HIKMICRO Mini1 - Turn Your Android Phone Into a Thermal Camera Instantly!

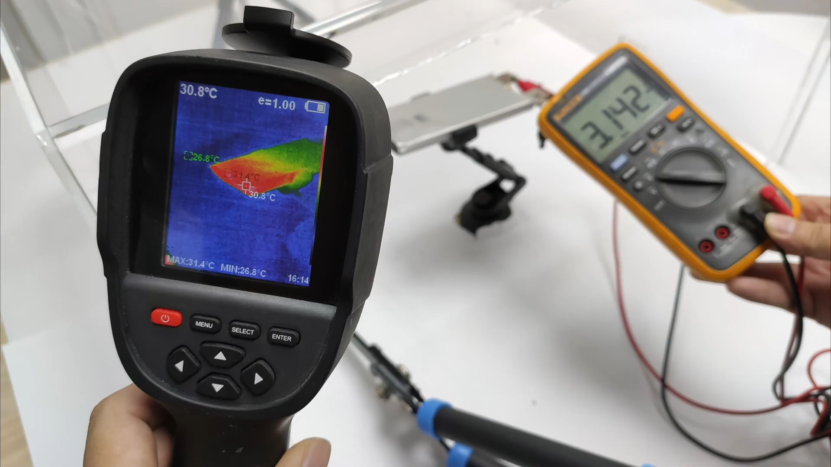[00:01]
On screen: spot 30.8°C, max 31.4°C, min 26.8°C
If you are familiar with our review videos,
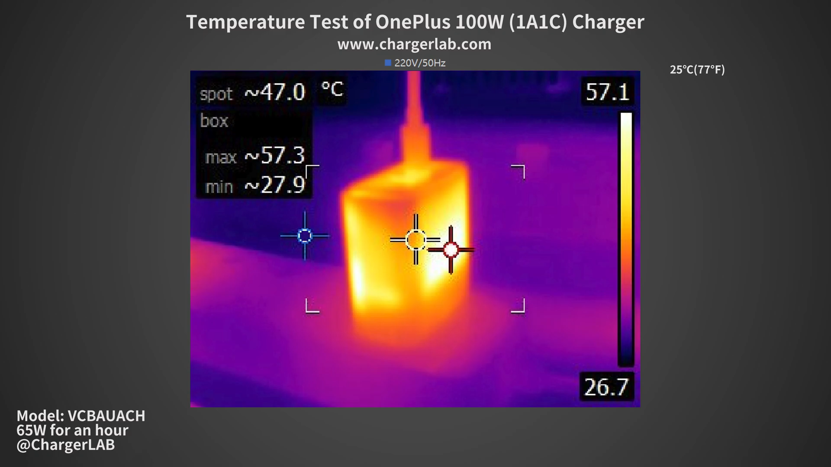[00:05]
On screen: spot 47.0°C
you should know that we use a thermal imaging camera to detect the temperature of the charger.
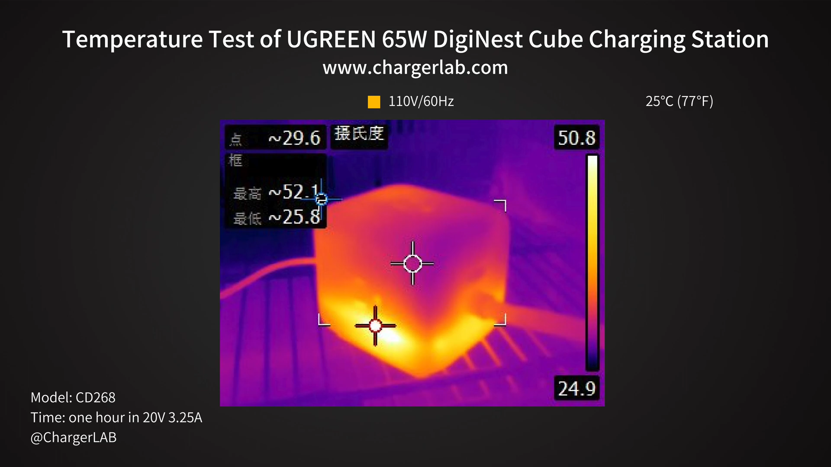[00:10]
So we can check if the charger can control the temperature well.
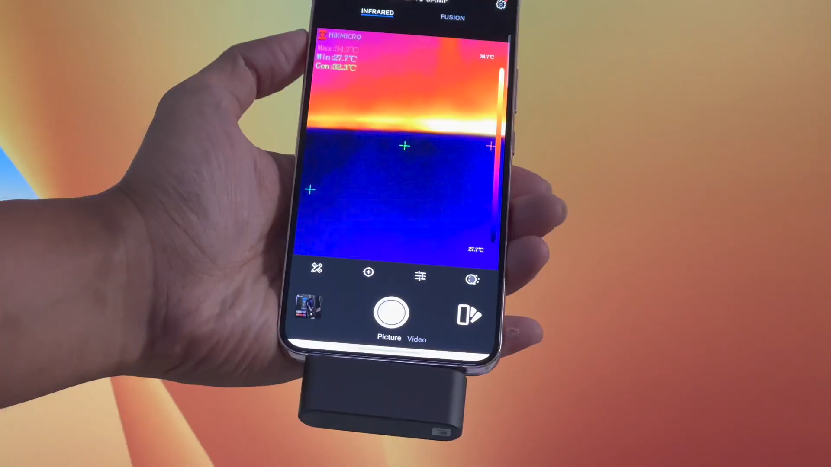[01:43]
Open this app. You can see the object temperature displayed on this screen in real-time.
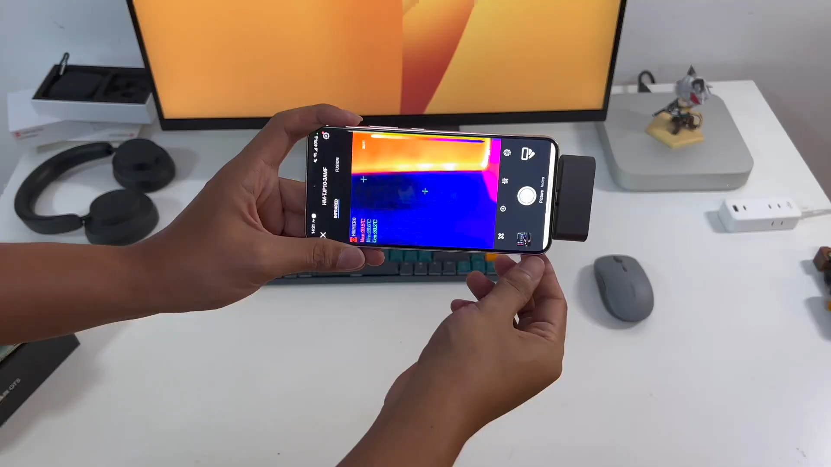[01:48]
It can be used normally in horizontal or vertical mode.
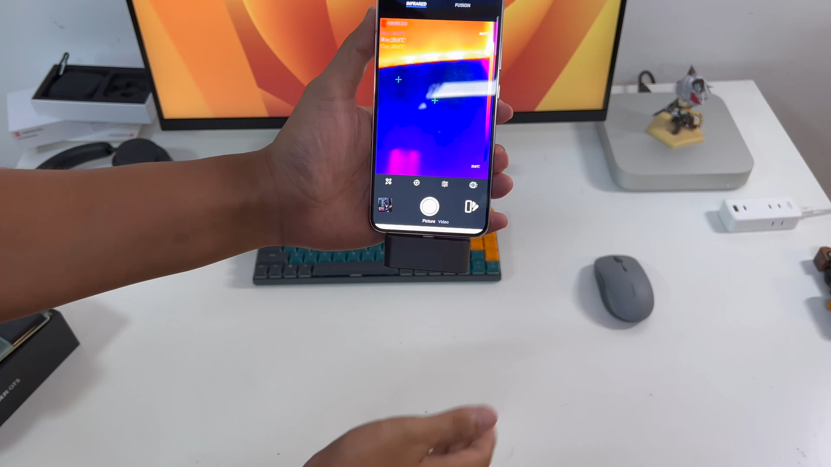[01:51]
Different colors can clearly indicate the temperature of different parts.
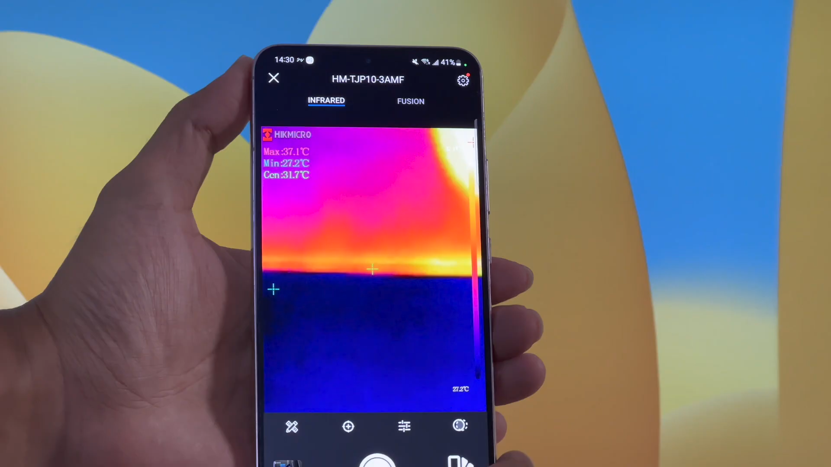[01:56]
On screen: spot 31.7°C, max 37.1°C, min 27.2°C
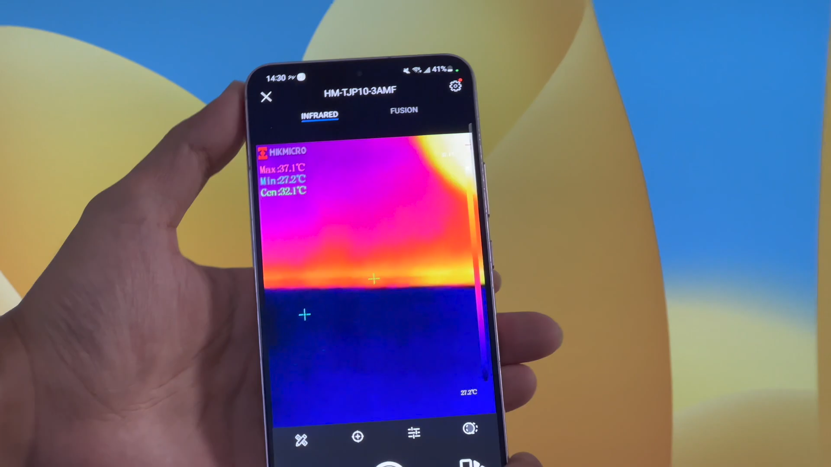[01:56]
On screen: max 37.1°C
The maximum temperature, minimum temperature, and central temperature are in the upper left corner.
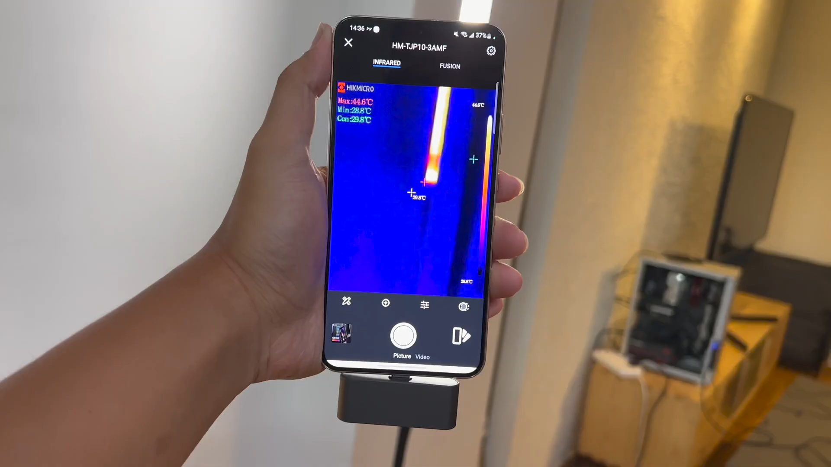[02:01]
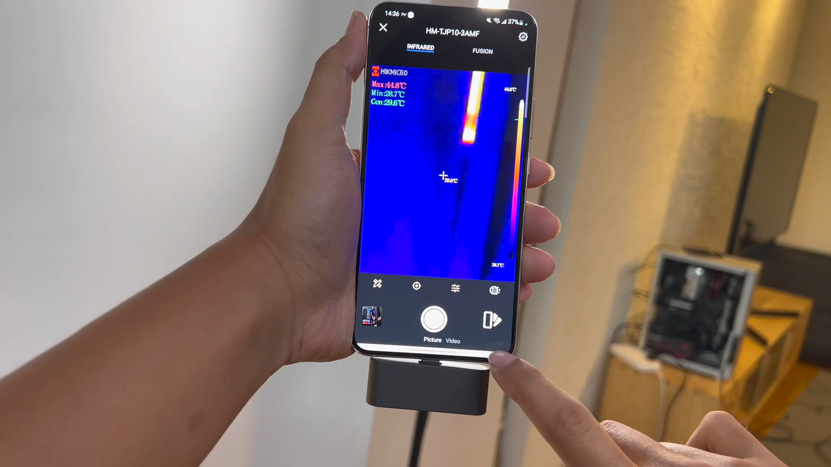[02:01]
You can take photos or videos to record temperature data for later use.
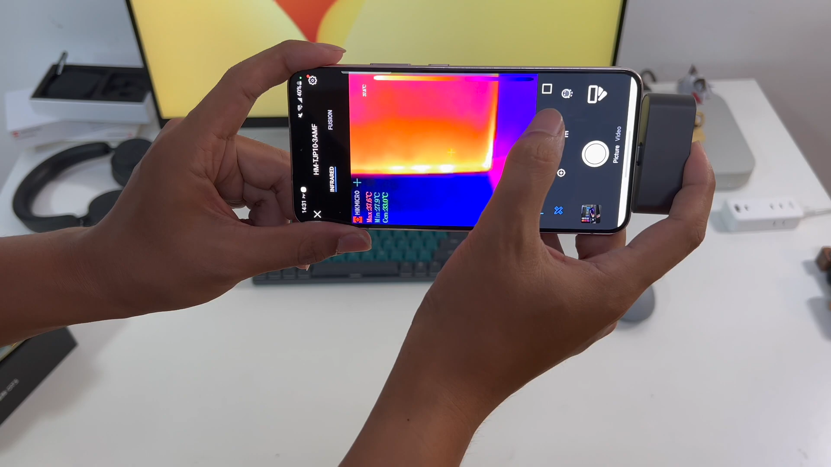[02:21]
You can also click the buttons below to calibrate, change emissivity settings, or enter fusion mode.
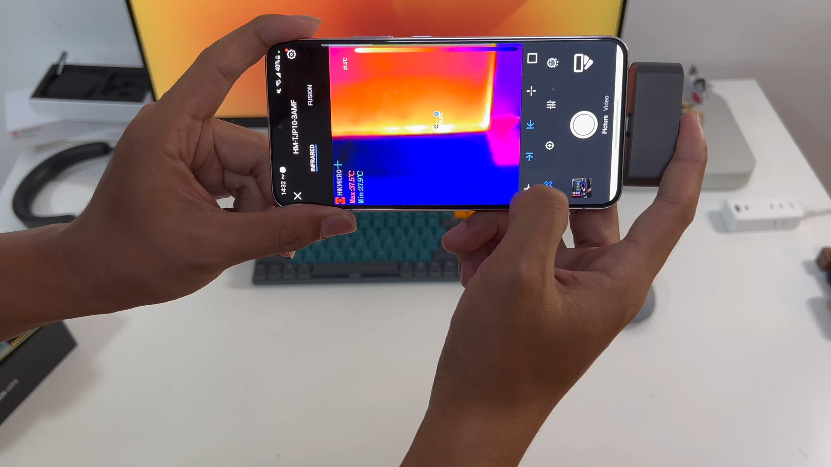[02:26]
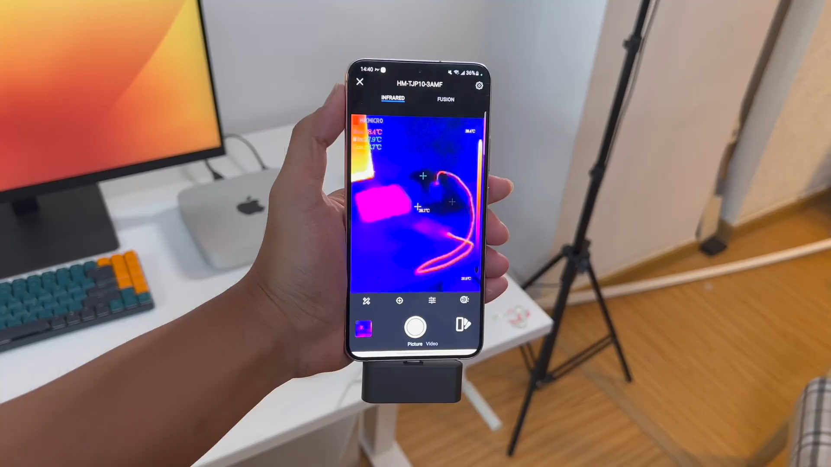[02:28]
It supports a wide range of temperature measurement between 5 degrees Celsius to 100 degrees Celsius.